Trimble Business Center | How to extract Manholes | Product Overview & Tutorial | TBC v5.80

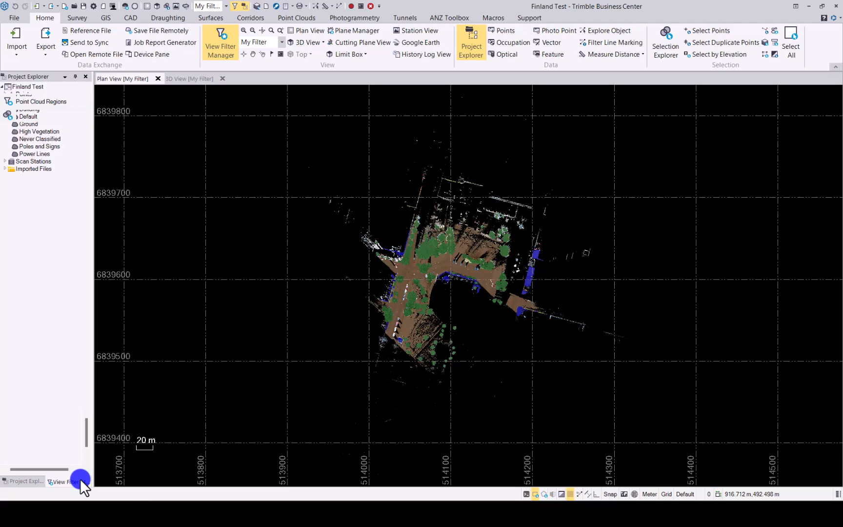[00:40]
already have a data set uploaded and classified it as well it's always best classifying your data before using these routines what I will do first is let's only leave the ground and the poles and signs on
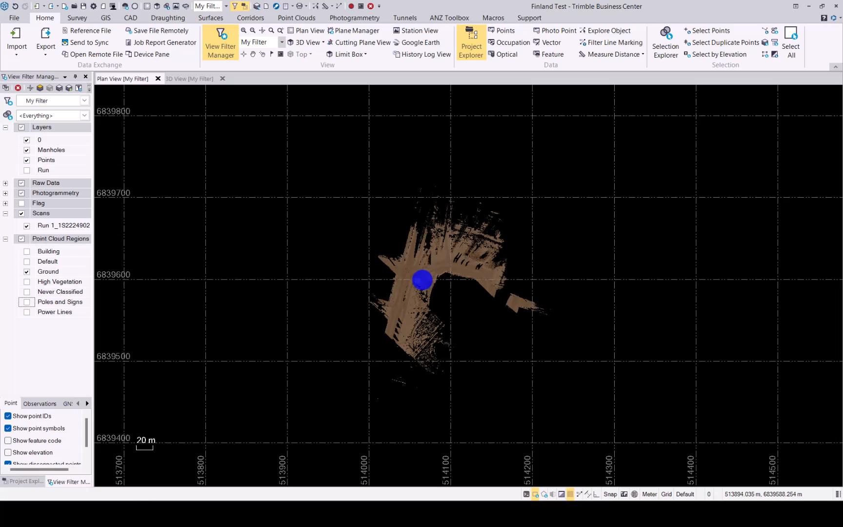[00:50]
just the ground on sorry and now we need to do the extraction of the manholes as you can see we do have a few manholes already in
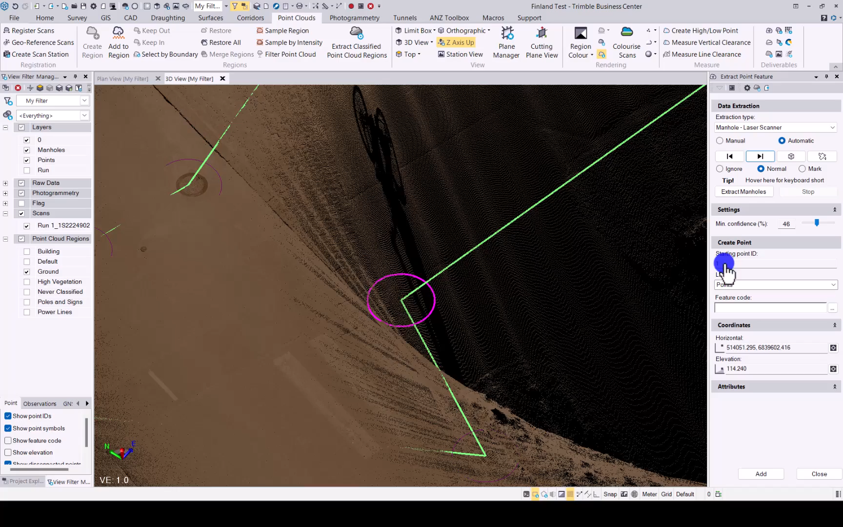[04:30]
add a point for you on each of these manuals that it has now found so if i zoom out you
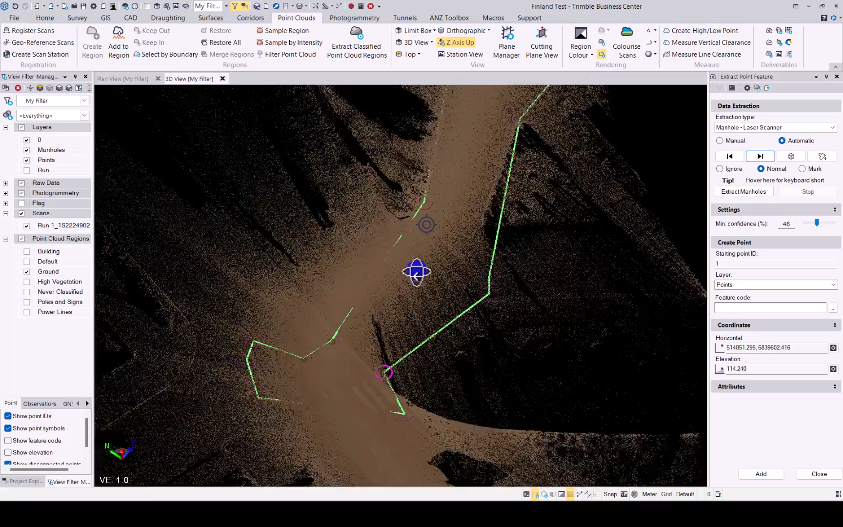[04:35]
will see all these manuals will now have a point created for them
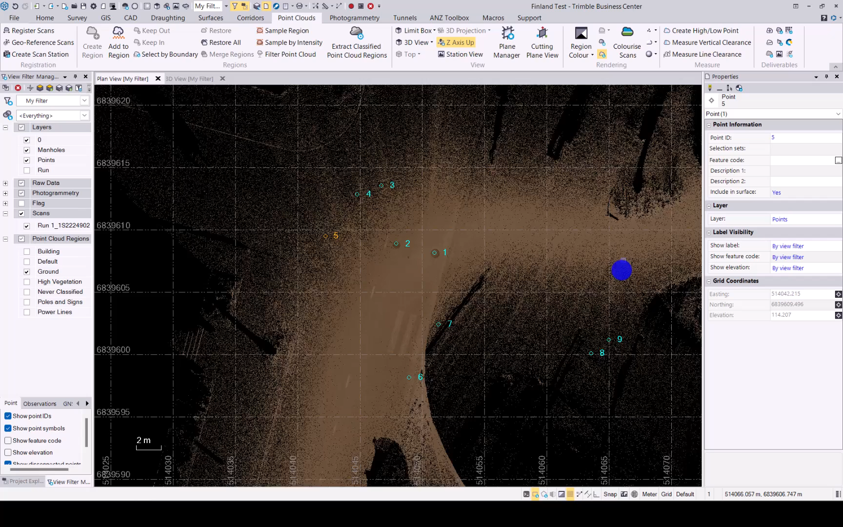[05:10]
there you go add it with the coordinate and obviously if you had a feature code in there it will pop up there as well and that is how you do
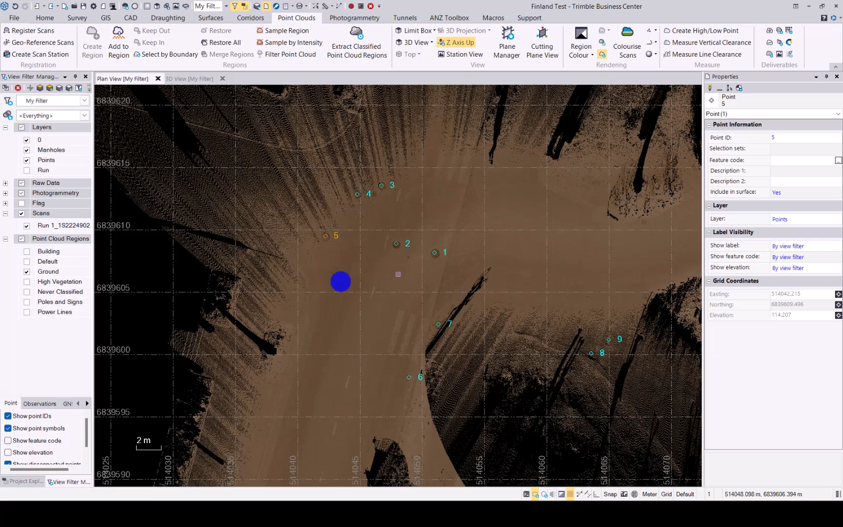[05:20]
the routine to auto extract manuals from laser scanning data in tbc